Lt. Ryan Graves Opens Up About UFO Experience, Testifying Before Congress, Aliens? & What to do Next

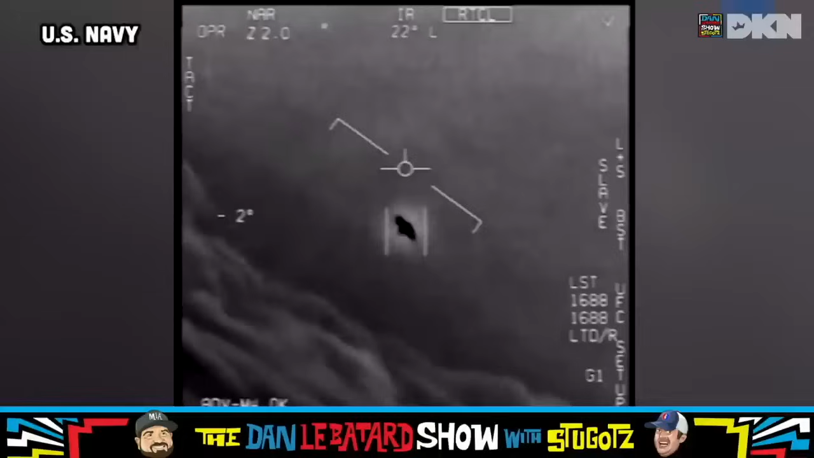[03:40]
Ryan, why were you guys able to now find these unidentified flying phenomenons or whatever? Like, was it an upgrade in machinery? Did you guys get something new that was, all right, this is going to show us different things? Like what was that? What was that? Yeah, that's exactly right. So we have our primary tools, our radar system. And we were using the APG-73 radar, which is a pretty decent radar, but it's an older technology. Our particular jets in my squadron, not my squadron, but in the squadron I was in, VFA-11,
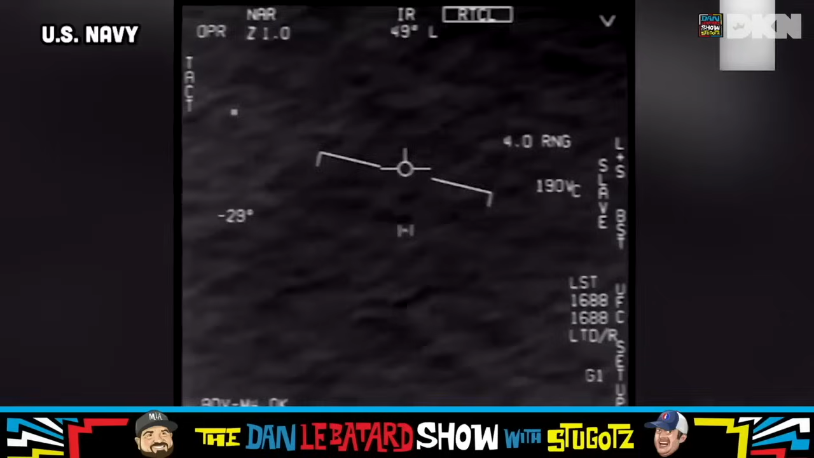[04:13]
we happened to have a particular lot off the line of F-18s that were plumbed essentially to upgrade the radar. Not all of them were. And so when we came back from our deployment, they took out the older radars and put in the newer APG-79, which required different cooling and other mechanisms.